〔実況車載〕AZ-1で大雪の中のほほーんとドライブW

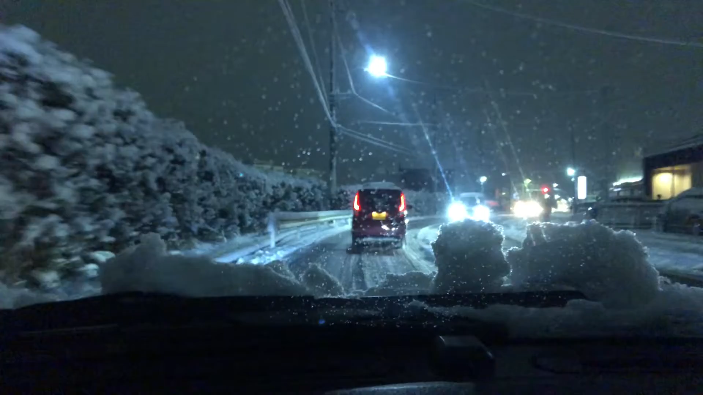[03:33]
スタッドレス履いてる人と履いてない人の差が出てくるよね、やっぱりね。すごい、もう後ろが詰まっちゃってもん、これで詰まっちゃうんだろうな。あー、ちょっと待って、この先行けないよな。チャレンジしてみたくなる。
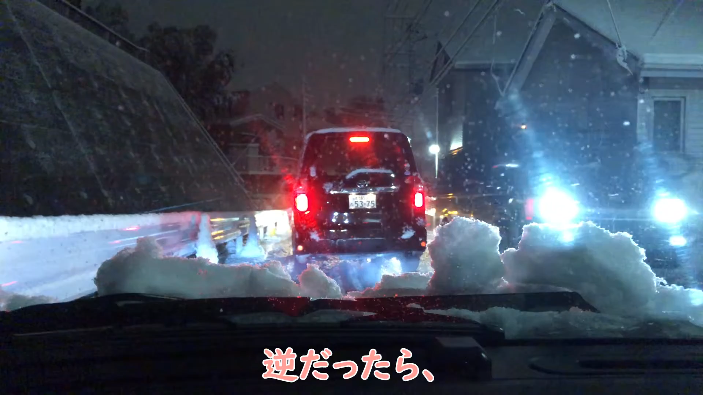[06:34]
これ反対側でこんな上り坂のところで止まったらもうブーンってなっちゃう。なんかあったのかな。トラックのバック音が聞こえるから早く行けよって話なんじゃないの。わかんないけど。おー、なんかレクサスが果敢に突っ込んできた。